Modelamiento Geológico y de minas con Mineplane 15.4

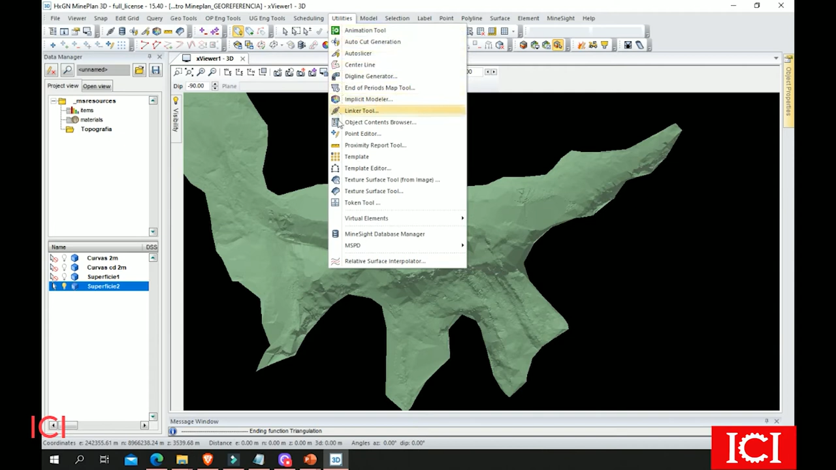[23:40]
Voy a la sección de Utilities y busco mi herramienta de Texture Surface Tool a partir de una imagen. En esta herramienta me permite elegir la imagen.
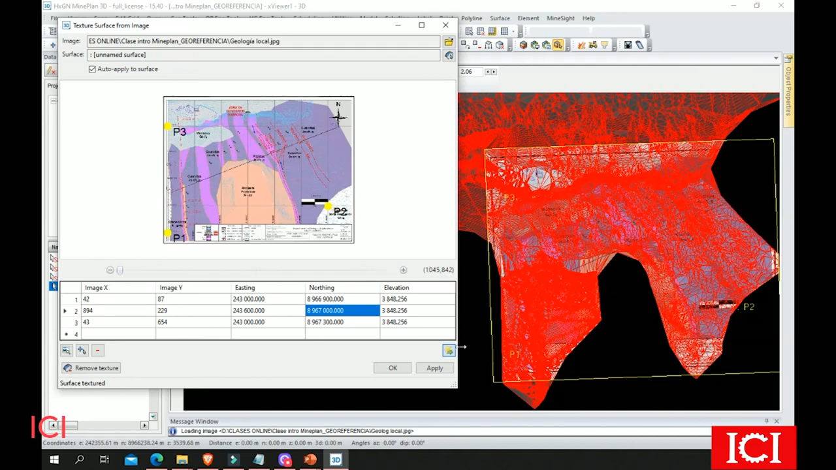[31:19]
Con esto voy a dar un OK. Y simplemente guardar los cambios.
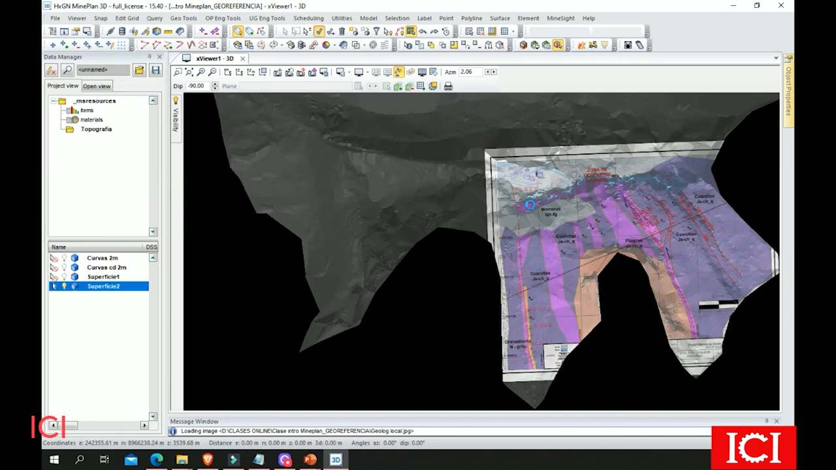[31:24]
Y ya tengo acá esto.
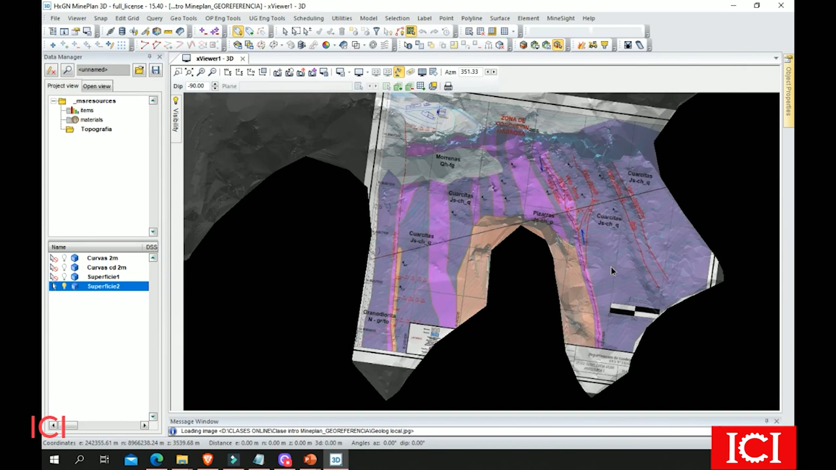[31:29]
Bien, ahora solo me queda analizar y pues delimitar las vetas.
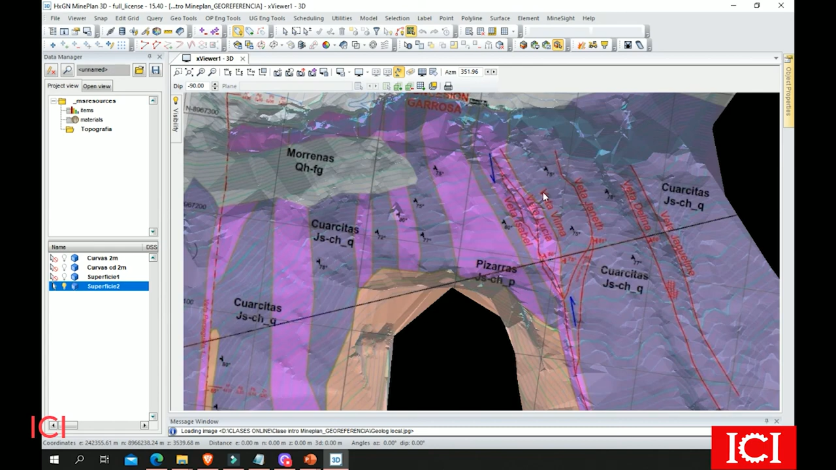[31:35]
Y también ya puedo hacer un mejor análisis con la posición en 3D.
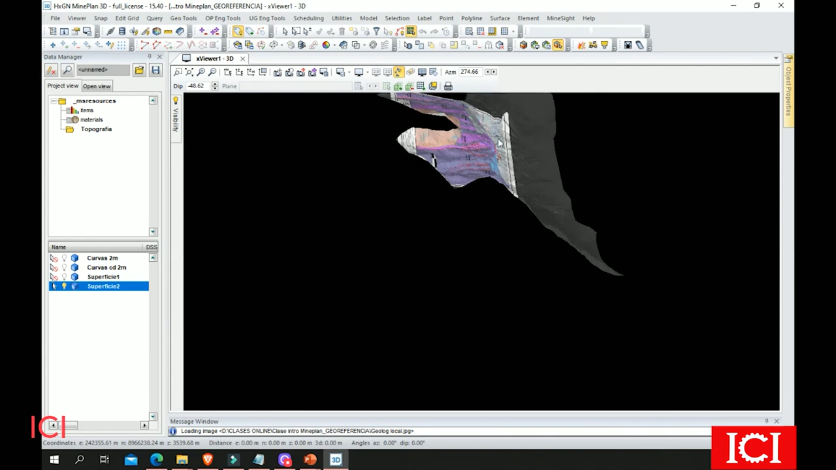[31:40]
Si todo ha estado bien, esa topografía era muy detallada. Y justamente veo muy buena coherencia
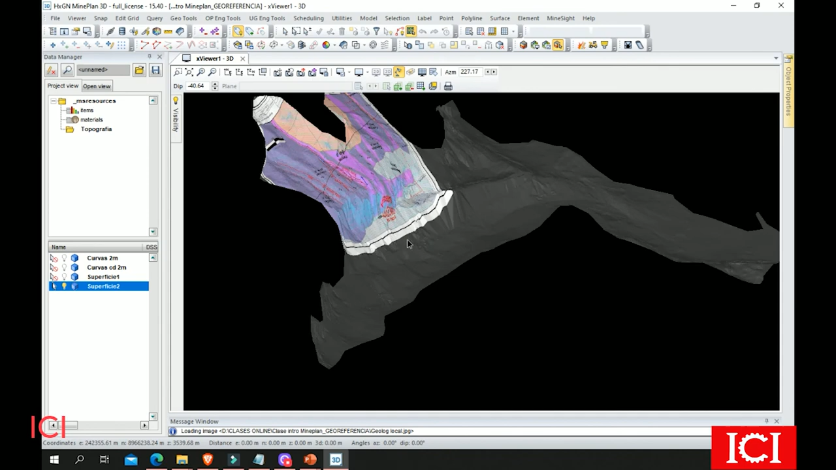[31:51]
con el dato de la imagen y de la topografía.
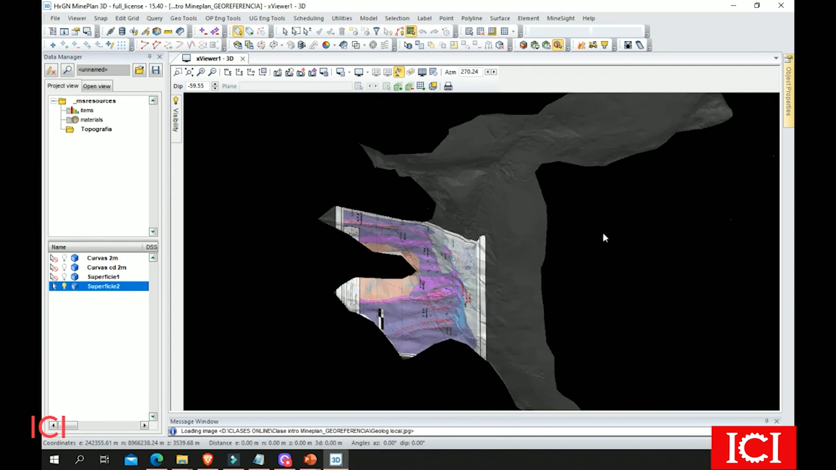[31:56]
Pero esto no va a quedar ahí porque vamos a hacer un último detalle más. Quiero repetir esto en la otra superficie. Porque por ahí quiero analizar esto acá. Ah, pero lo voy a volver a hacer. Entonces voy a ir al botón de utilitarios.